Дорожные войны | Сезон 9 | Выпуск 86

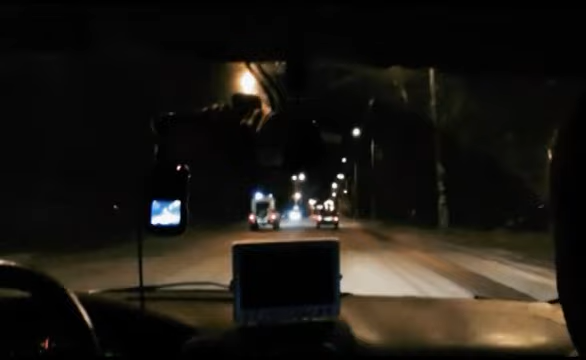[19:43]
В Кирове водитель легковушки устроил гонку с полицейскими.
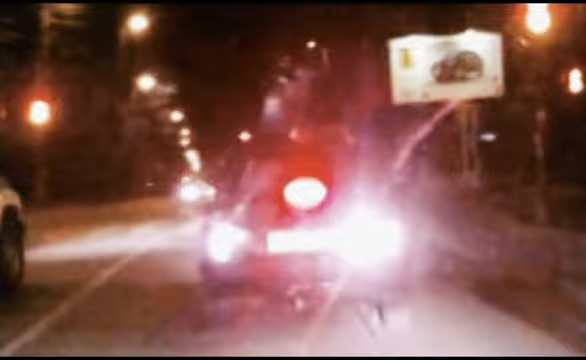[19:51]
Его пытались остановить за превышение скорости.
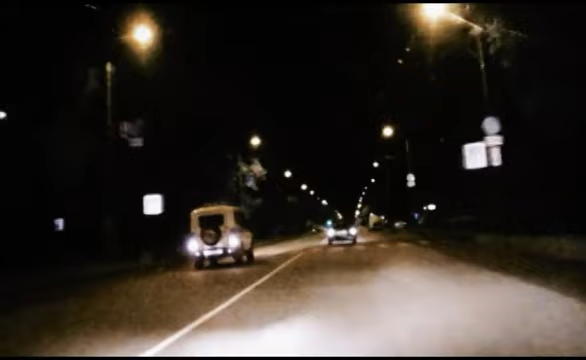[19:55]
Но лихач как нарочно прибавил газ и попытался скрыться. Подозреваемый, не глядя, пролетал перекрестки, а некоторые даже по встречной полосе. В любой момент он мог кого-нибудь протаранить.
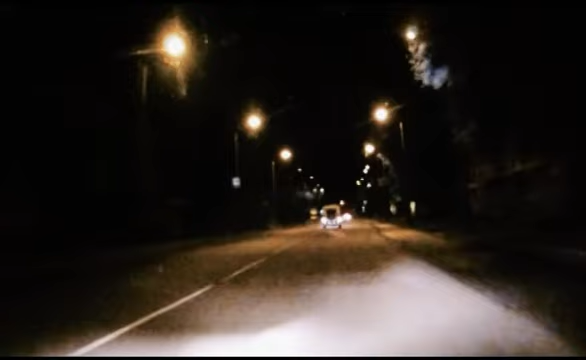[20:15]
Свернул на Воровского, сторону.
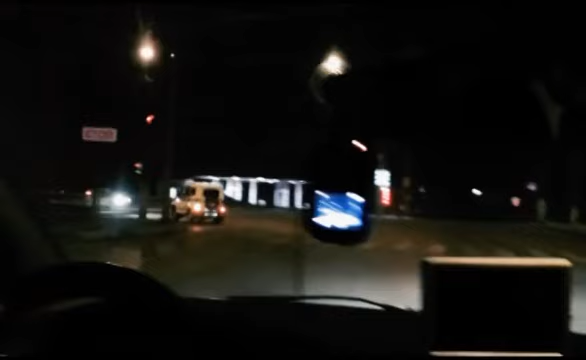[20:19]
Повернули, налево, на Воровского. Сторону провезло.